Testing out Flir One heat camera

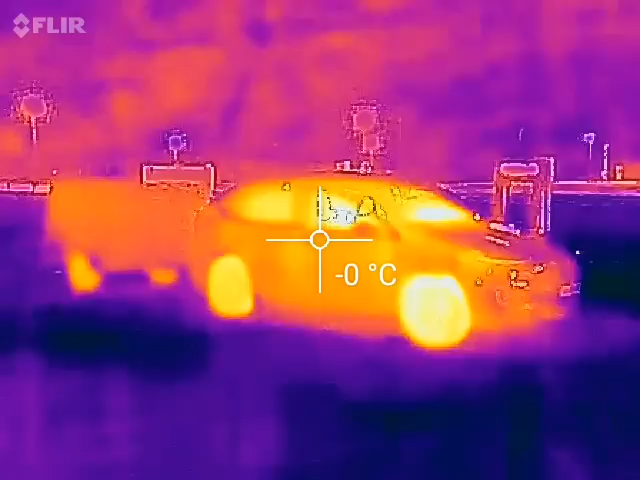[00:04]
On screen: spot -0°C
We are at the Supercharger in Elrond. I'm testing out my new toy. This is a FLIR 1.
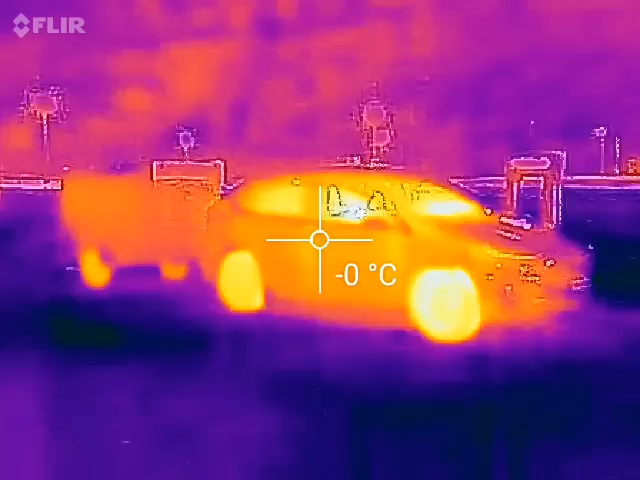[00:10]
On screen: spot -0°C
It's a heat camera that goes into the mobile phone. There are one version for Android and one version for iOS. So I have Android obviously and I'm going to test it out.
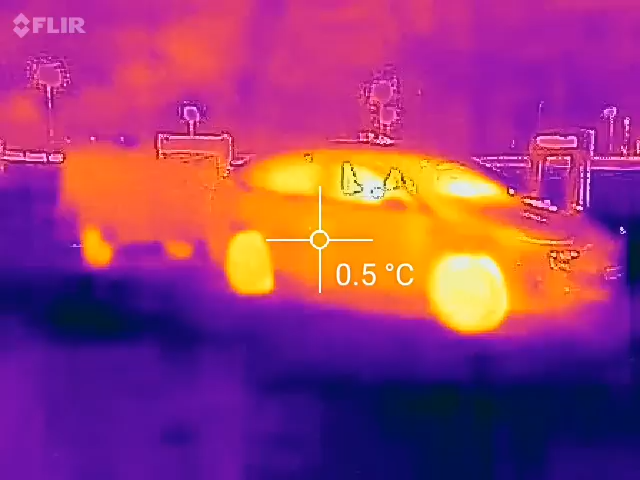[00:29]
On screen: spot 0.5°C
So you see there's like a crosshair in the center. You can actually measure the temperature. Yeah let me see.
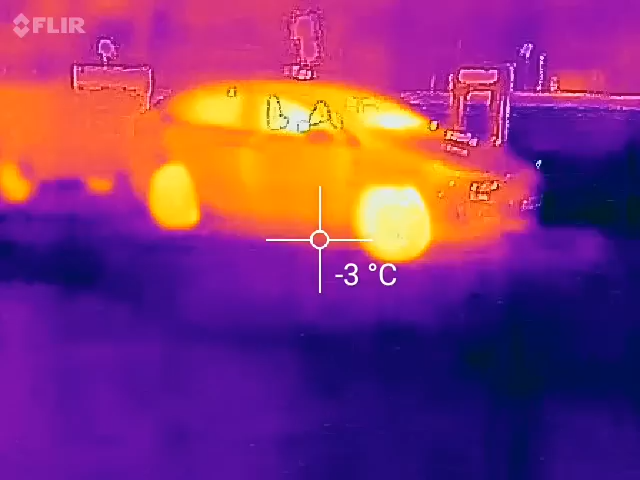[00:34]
On screen: spot -3°C
What's the temperature on the ground? Really? Minus seven degrees Celsius?
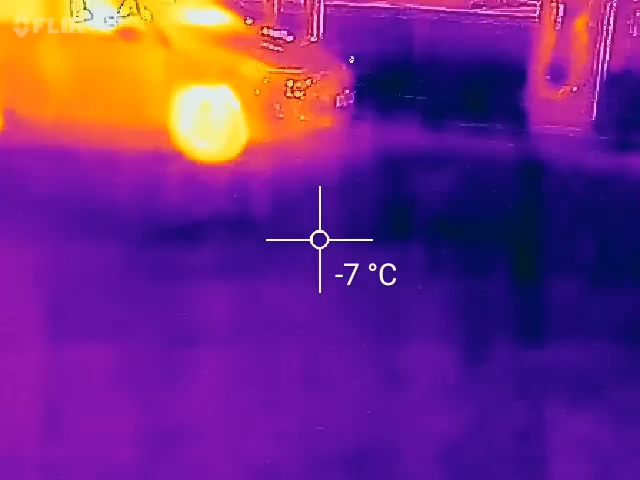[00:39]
On screen: spot -7°C
Whoa! Another tires. Oh yeah I've been driving so that's why the tires are kind of hot.
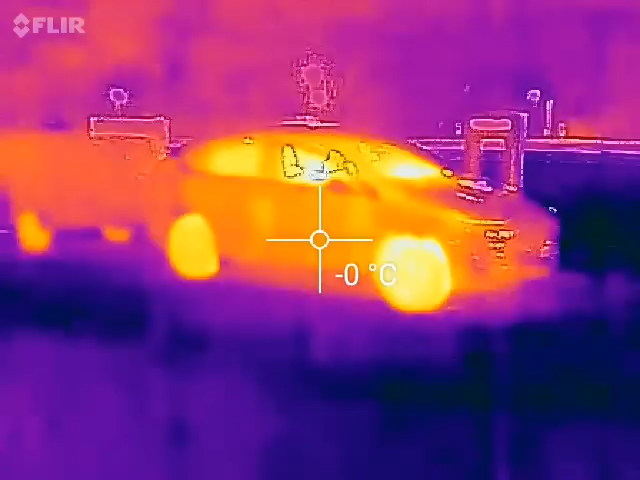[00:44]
On screen: spot -0°C
I'm supercharging right now. You can probably recognize this what it is. It's Optimus Prime supercharging.
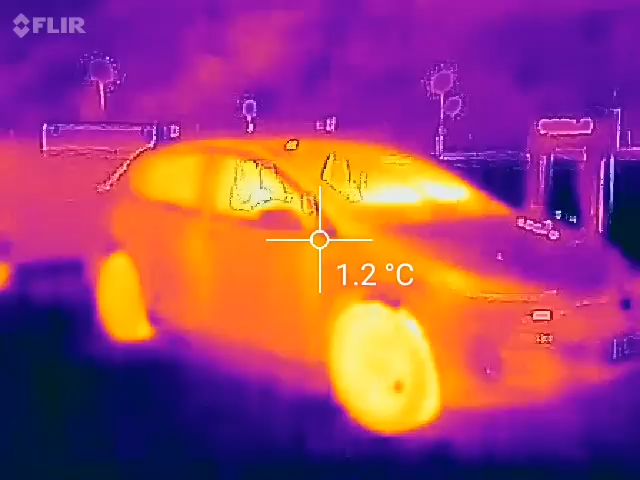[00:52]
On screen: spot 1.2°C
It's kind of hot inside yes because we have heater on. So oh yeah look at that.
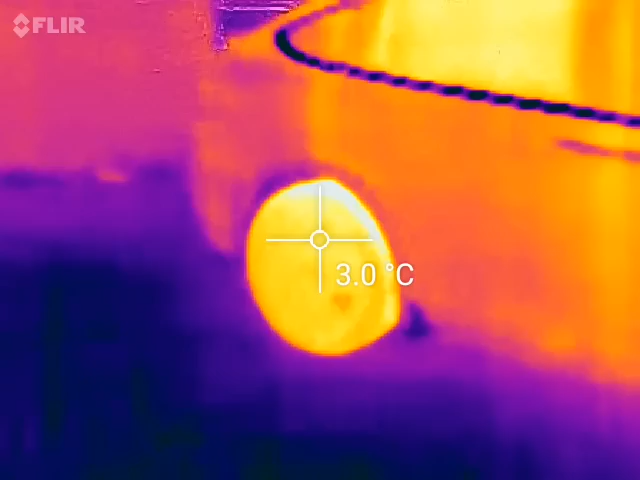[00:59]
On screen: spot 3.0°C
Tires are hot over on this side.
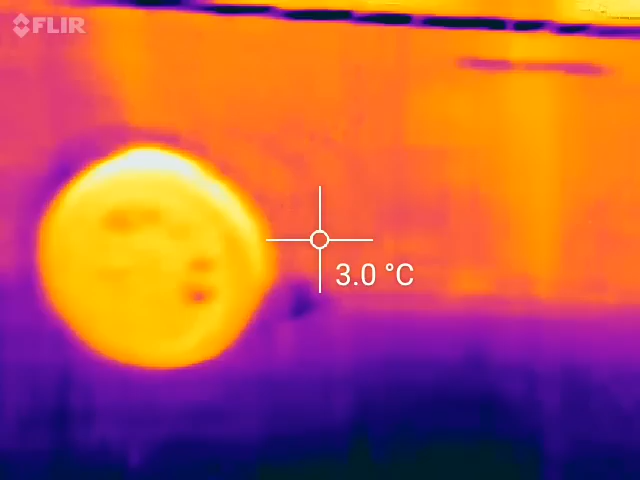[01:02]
On screen: spot 3.0°C
Yeah yeah I've been driving like I stole a car as usual.
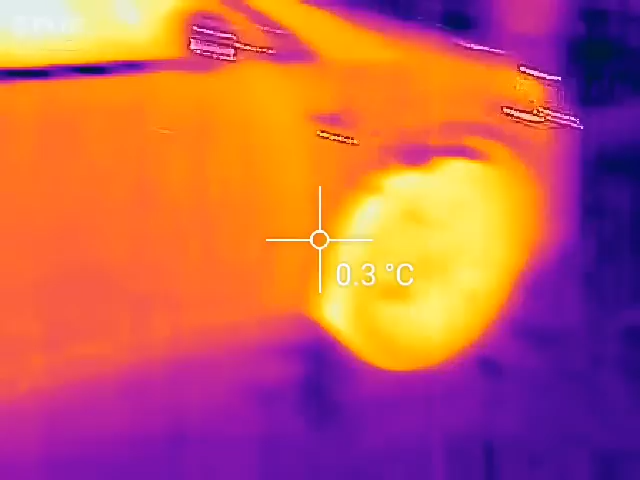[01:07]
What about oh you see the trailer.
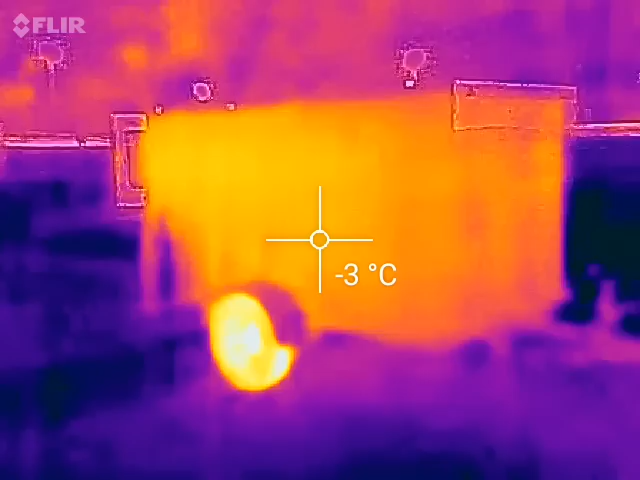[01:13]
On screen: spot -3°C
The trailer is kind of hot too because I I just drove past Lada Sunal and it is
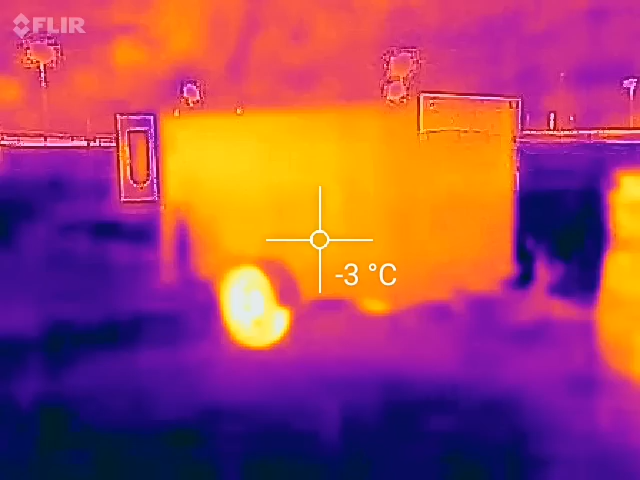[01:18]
On screen: spot -3°C
actually 18 degrees Celsius over there in the tunnel. So that's probably why it's warmer than the ambient temperature right now.
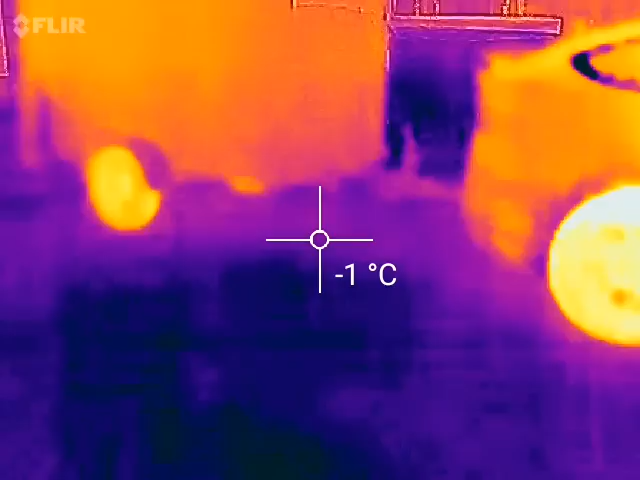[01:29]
On screen: spot -1°C
And the tires are always a little bit hot. And let's see. Oh I'm gonna show you here. Oh look there. Behind there.
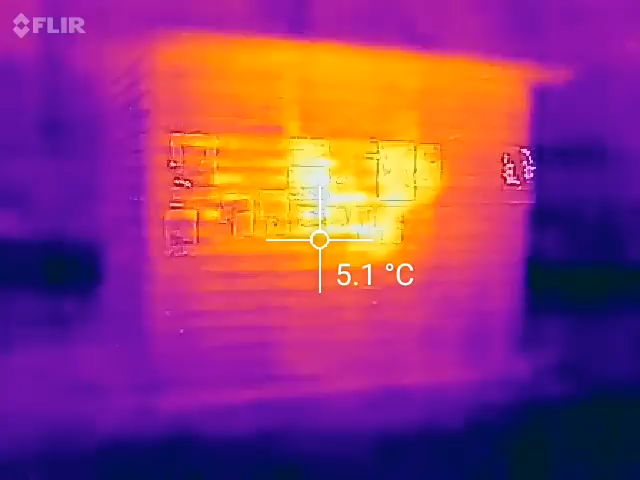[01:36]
On screen: spot 5.1°C
What is this?
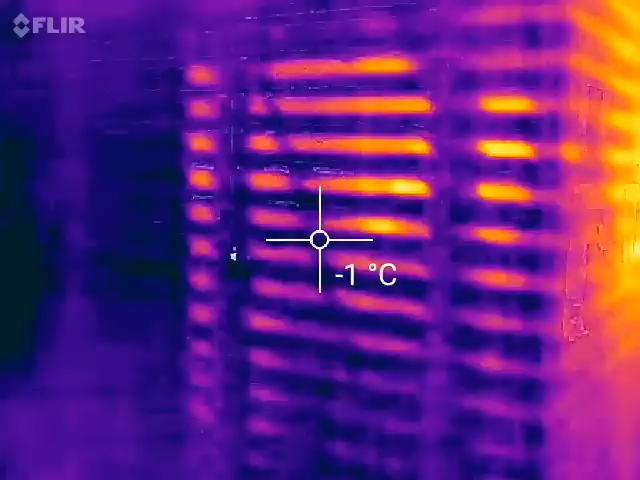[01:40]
On screen: spot -1°C
I'm gonna show you the supercharger stacks behind here. Wow they are kind of hot.
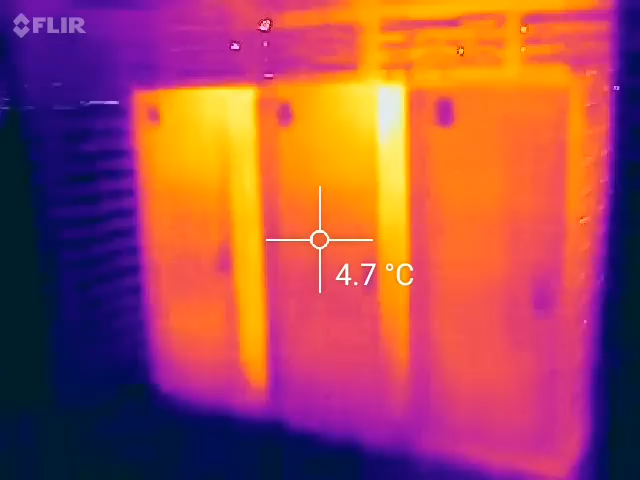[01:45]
On screen: spot 4.7°C
Yeah and there are actually two other Tesla's charging here right before I started recording.
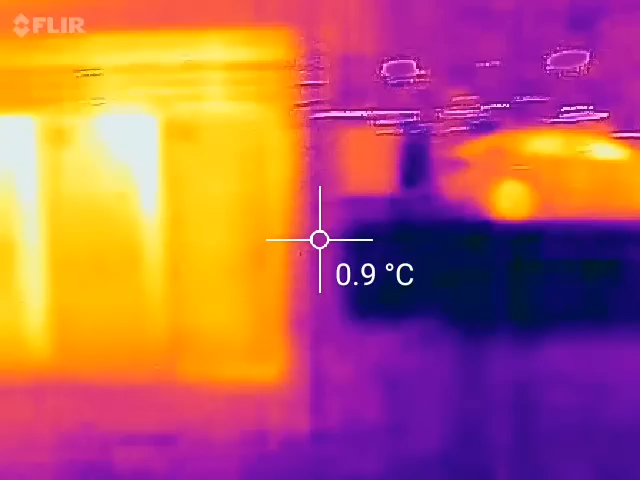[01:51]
On screen: spot 0.9°C
So and they use some other chargers so I hmm it seems like they are equally hot. Actually the two the two first one seems like they're warmer.
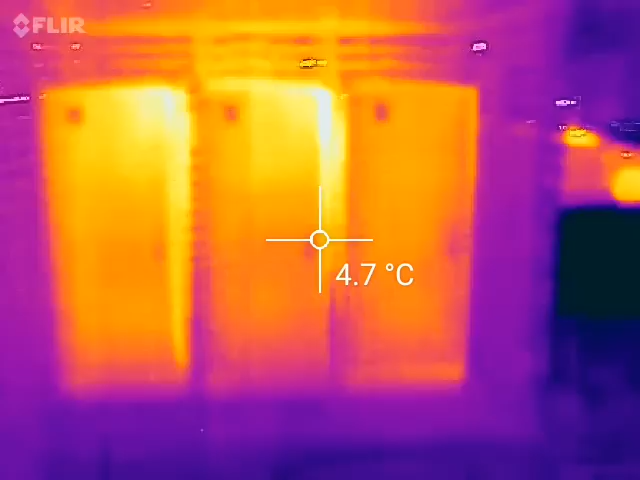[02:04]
On screen: spot 4.7°C
This one is getting cooled down now. Third one. Pretty cool. And you know what? Let's see the crime scene.
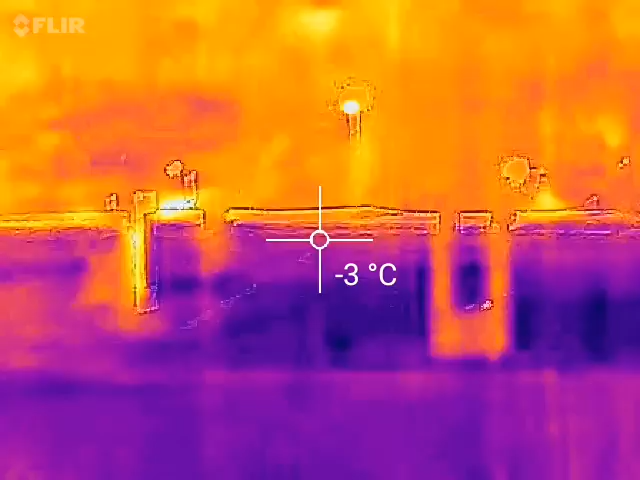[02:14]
On screen: spot -3°C
Now I told you that there are some people who just charge here. So if you look here.
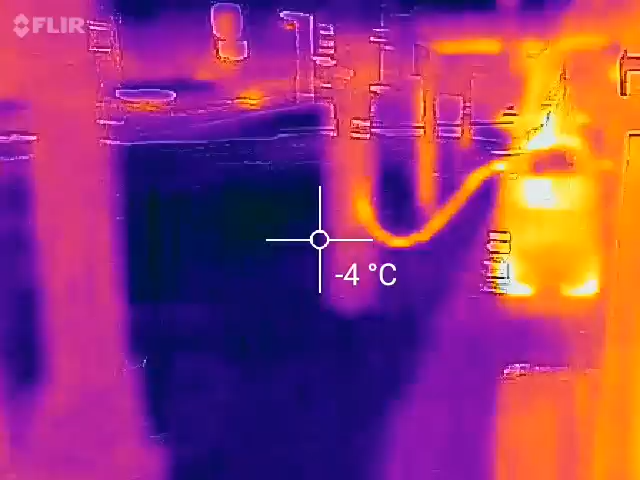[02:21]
On screen: spot -4°C
There the charging cable. It's hot.
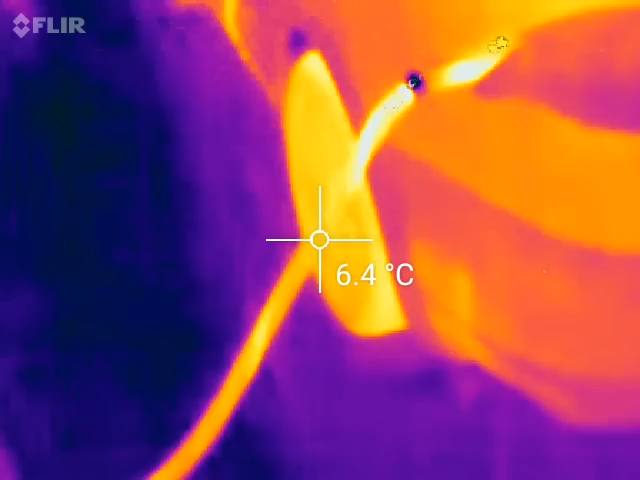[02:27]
On screen: spot 6.4°C
It's like let me try to get a reading here.
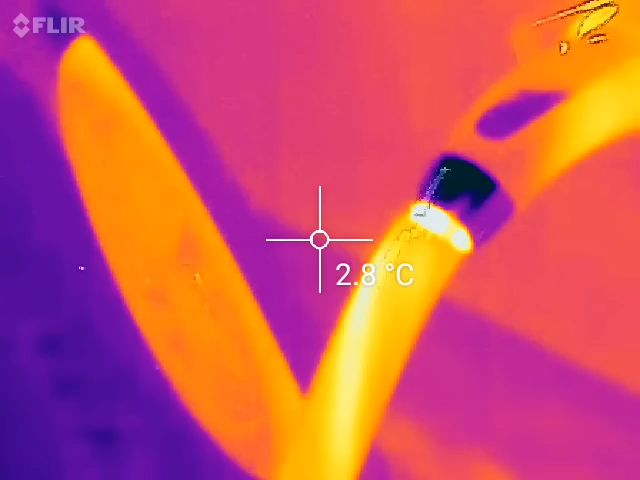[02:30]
On screen: spot 2.8°C
Oh oh oh oh 12 degrees Celsius. Yeah if I try to feel it.
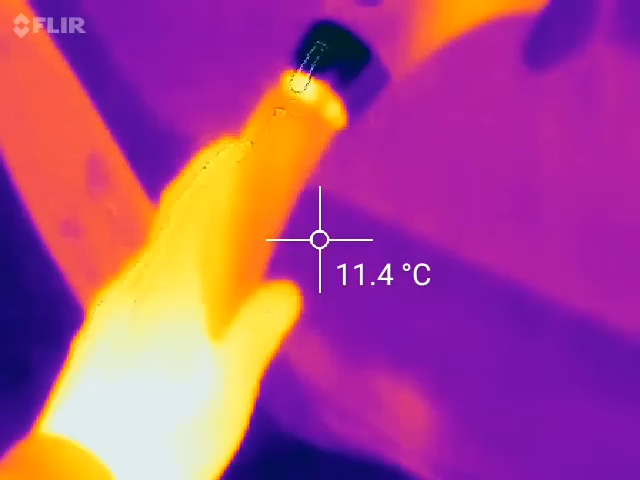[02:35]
On screen: spot 11.4°C
That is my hand. Oh let me see how hot is my hand. 27 degrees Celsius. Yeah. And if I if I try to rub it like this then the temperature should increase.
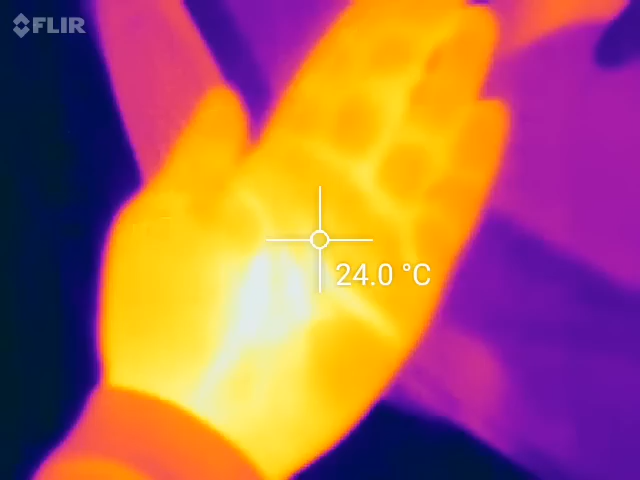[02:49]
On screen: spot 24.0°C
29. Yeah it's pretty cool.